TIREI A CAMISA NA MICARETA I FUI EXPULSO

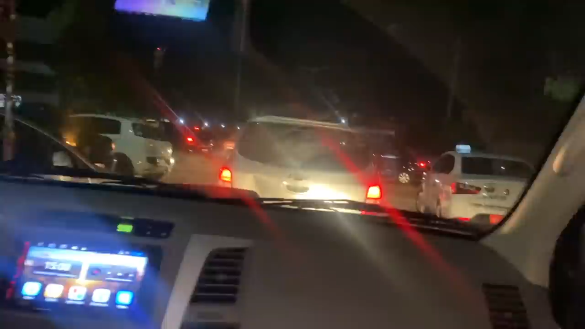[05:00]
Saindo do rolê aqui em Fortaleza, galera. Fomos expulso aí. Fomos expulso não, né? Na verdade, me retirei, né? calor, mano, juro pra você, Fábio. Estão uns 37 graus. Calor. Olha o trânsito aí, mano.